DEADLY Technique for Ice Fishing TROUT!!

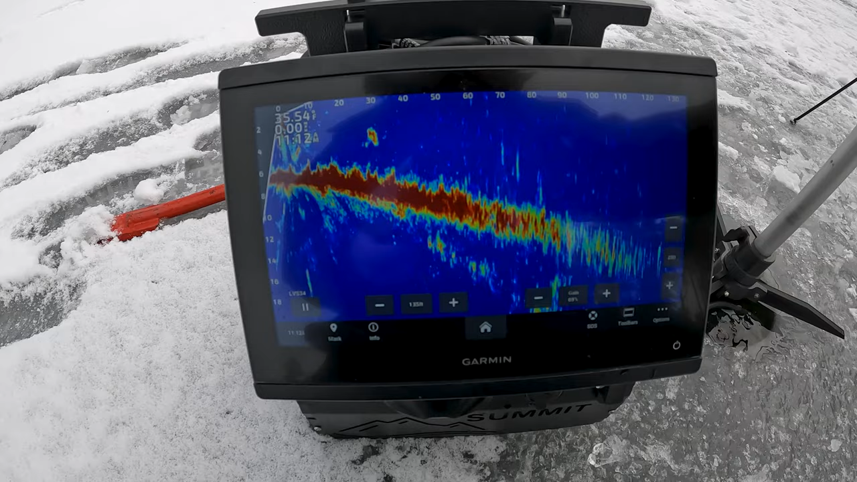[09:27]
any fish that are swimming around here.
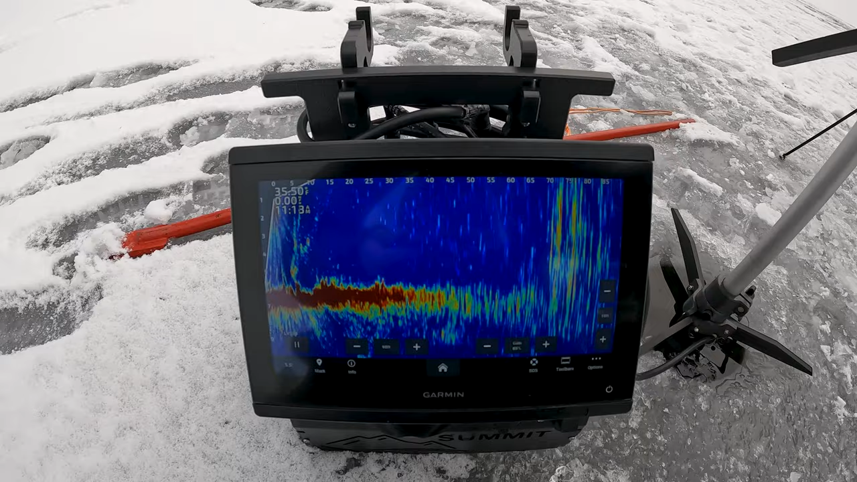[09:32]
We got one fish that's cruising right behind me, right there. Little tiny speck. So he's cruising right next to shore. And they'll cruise weed lines, they'll cruise rock and sand transitions.